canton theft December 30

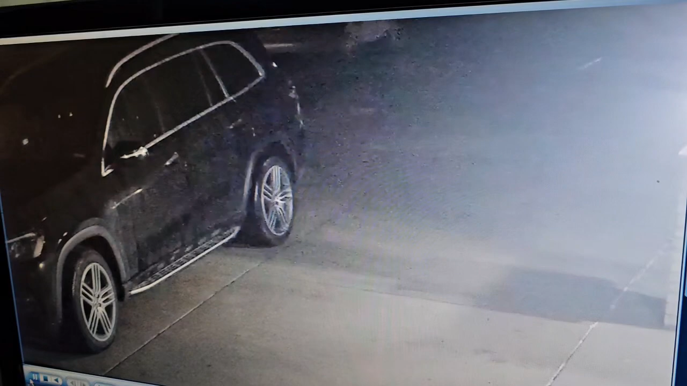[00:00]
Și o avut mâneca. Când o închide, nu are nimic. Ia, când o închide, n-are nimic. Da, uite, de aici îl tai.